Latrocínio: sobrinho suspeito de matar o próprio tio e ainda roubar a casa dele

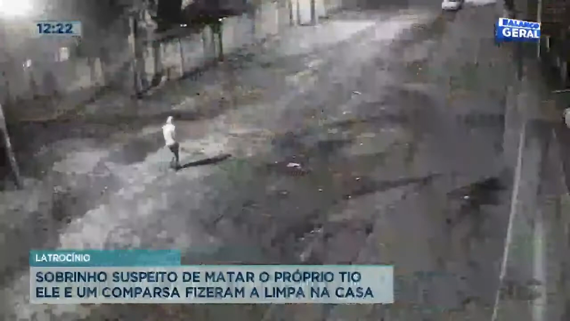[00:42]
Imagens de câmeras de segurança mostraram o assassino pulando o muro.